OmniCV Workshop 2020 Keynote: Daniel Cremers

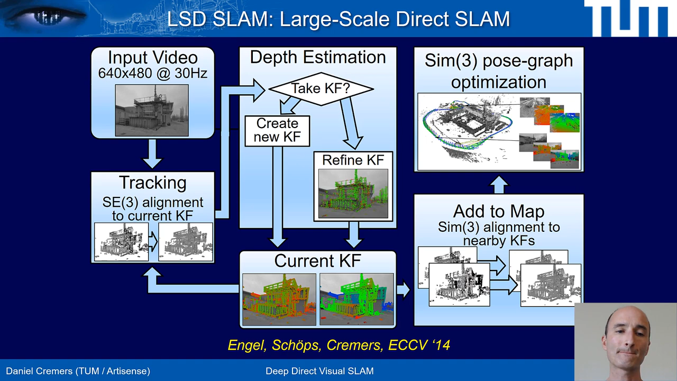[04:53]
This we adopted from LIDAR-based SLAM techniques. It creates a trajectory that is consistent with the pairwise alignments of keyframes. What makes this direct? Let's look a little bit more into detail here.
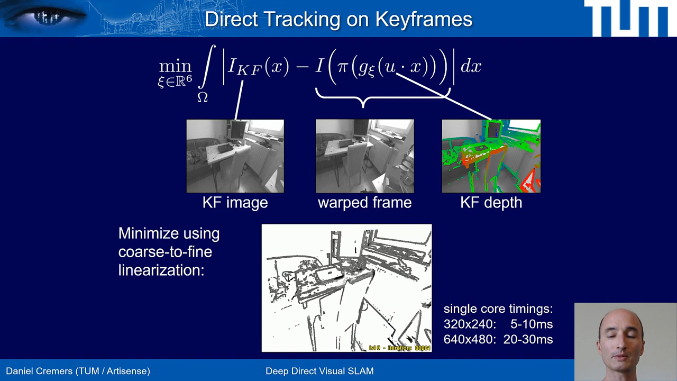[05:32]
and this runs in real time on a single laptop CPU, on the single core of a laptop CPU. On the other core, we can then do Dipsmap estimation and put it all together here.
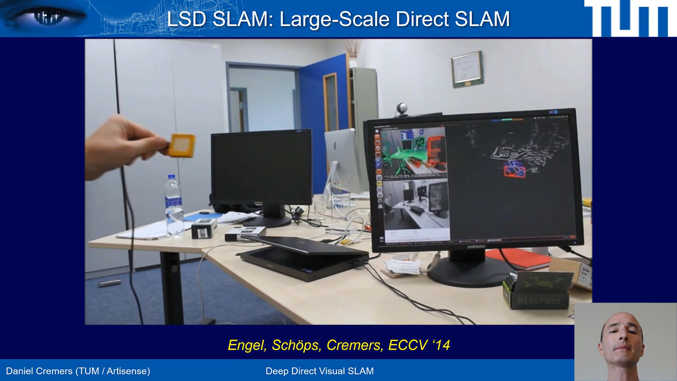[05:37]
You see the system in action. Here's the camera.
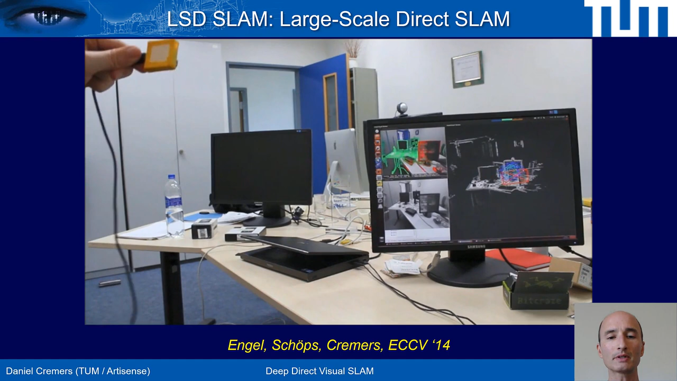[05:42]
There's the laptop. It all runs in real time on the laptop CPU.
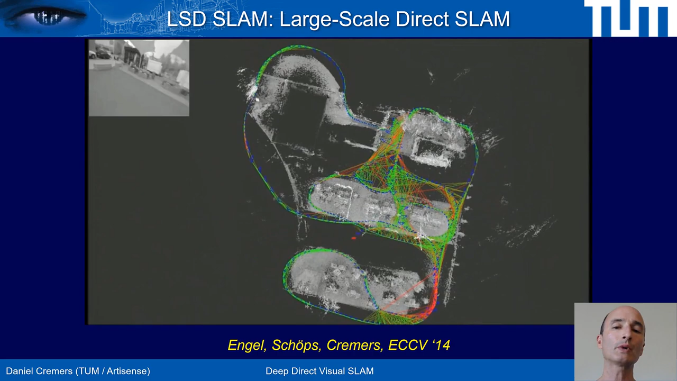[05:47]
And as you can see, we can recover fairly large scale environments.
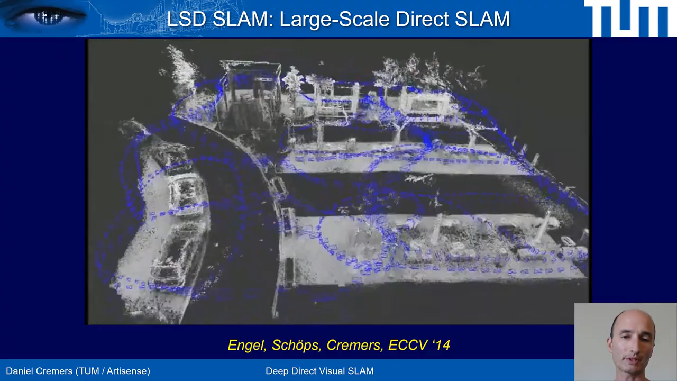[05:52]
So not only a desktop environment, but a whole outdoor environment with cars, with tables and chairs, etc.
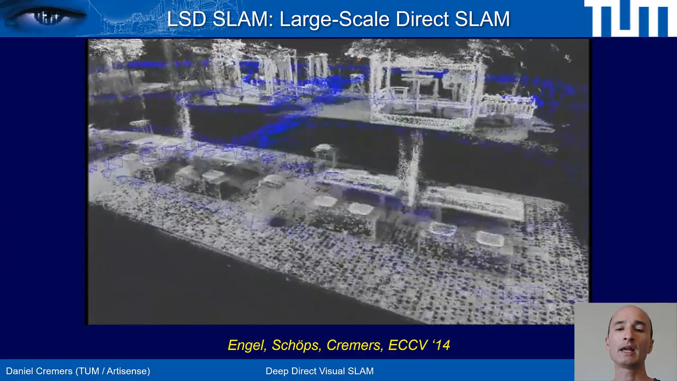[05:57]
And note that there is fairly little distortion in the reconstruction.
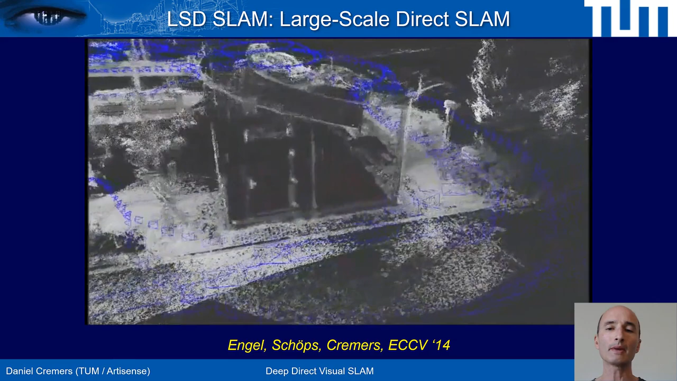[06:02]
And in fact, the aim of the remainder of the TARC is predominantly to further boost the precision and further reduce the drift that we obtain.
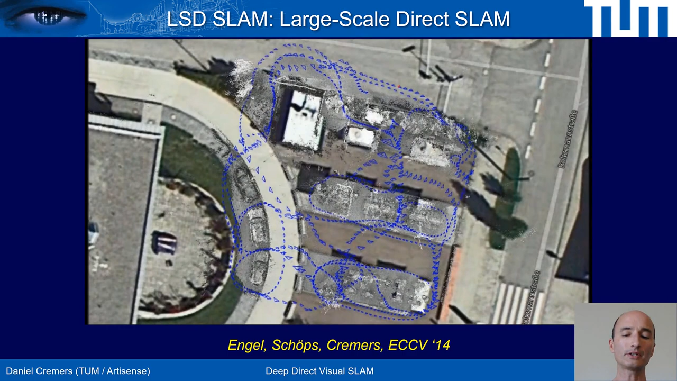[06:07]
Here's another indoor reconstruction of LSD SLAM,
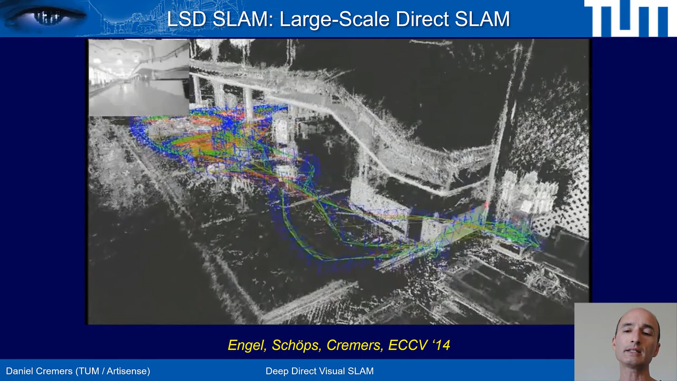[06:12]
where we see that what we get is not dense reconstruction, but what Jacob calls semi-dense.
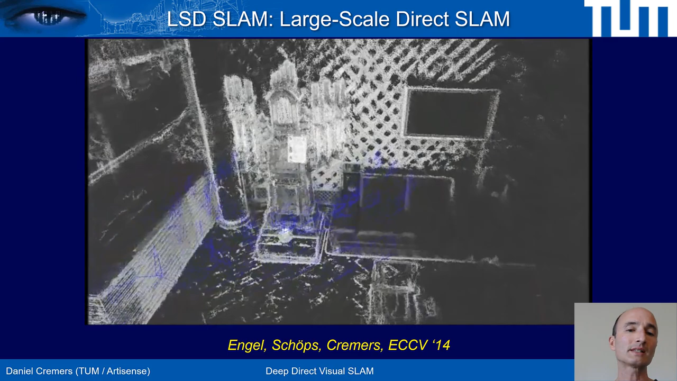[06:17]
For roughly 50% of pixels, we get a depth value associated to them.
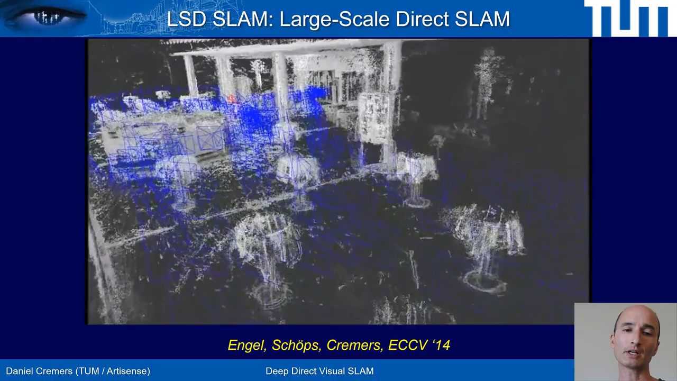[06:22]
Now LSD SLAM, alternatingly, estimated camera motion and 3D structure in two threads running in parallel.
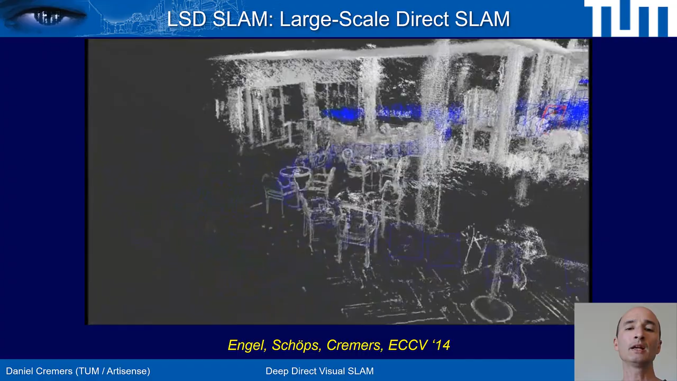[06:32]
What we already noted from Krupa's work is that this is really a chicken and egg problem.
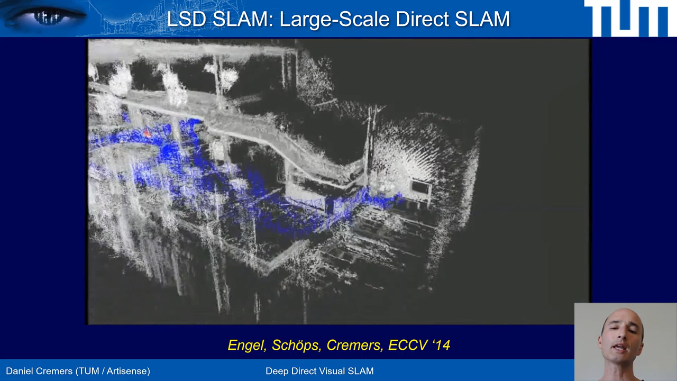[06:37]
And so in the follow-up work, direct sparse odometry,
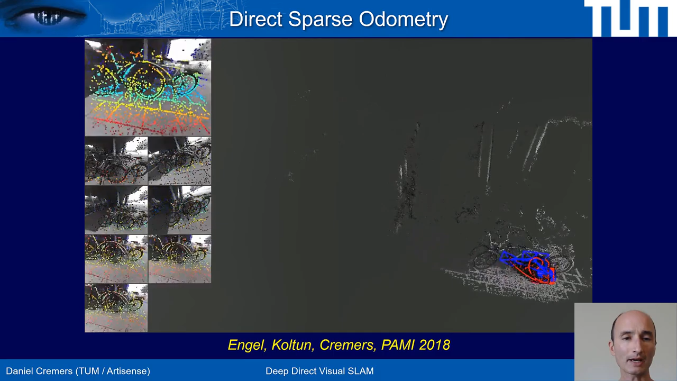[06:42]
Jacob actually proposed a solution where both are estimated jointly. Top left is the input video.
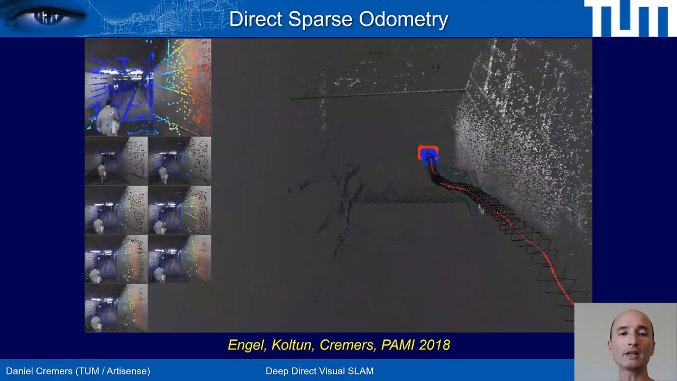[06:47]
You see we have people moving through the camera.
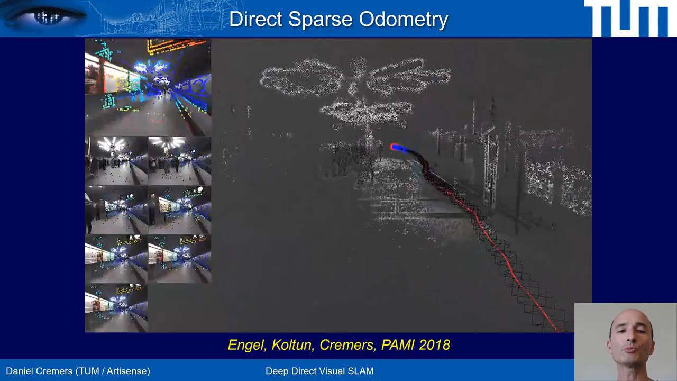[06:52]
The system is extremely robust to such nuisances, to also very drastic illumination changes.
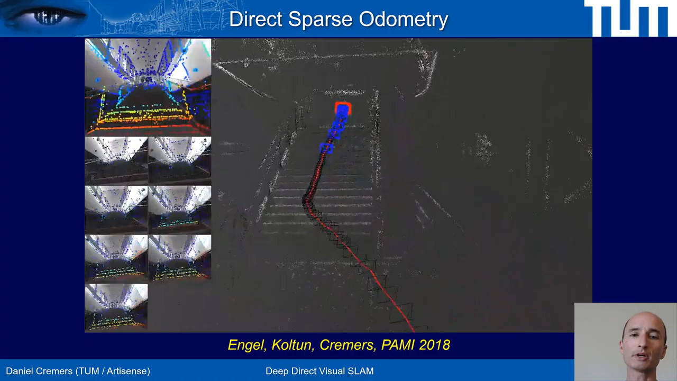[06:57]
On the bottom right, you see the reconstructed trajectory and the estimated point cloud.
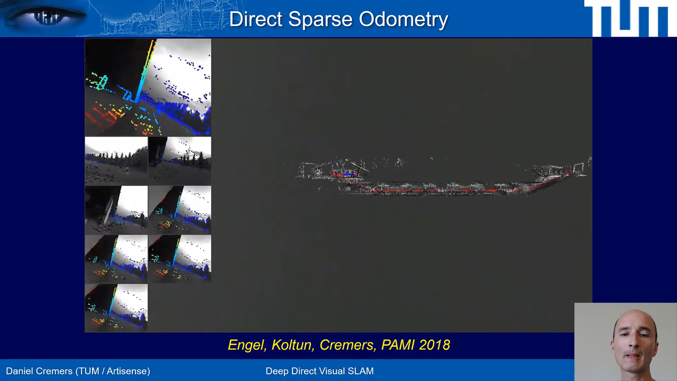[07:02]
And again, we note that the drift is fairly small, although we only use a single moving camera.
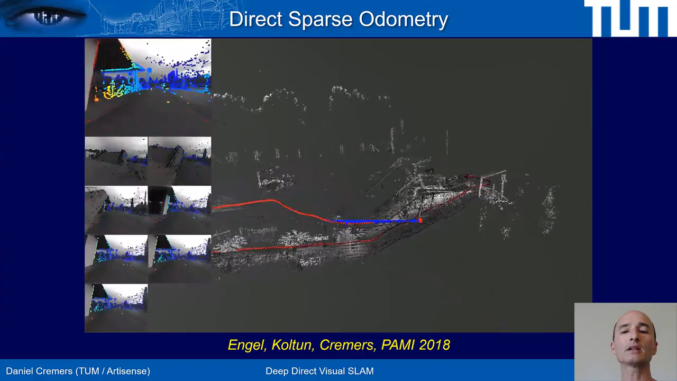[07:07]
In the end, when we get back to where we started, the bicycle you see here is reconstructed twice. And as you see, there is a drift of roughly two or three meters on a distance of hundreds of meters. The question arises is, how accurate is this method? What is really the quantitative performance of it? And this is, admittedly, one of the biggest challenges in computer vision today, especially in the deep learning age. How do we quantify performance of such methods? And there are different ways to tackle this problem.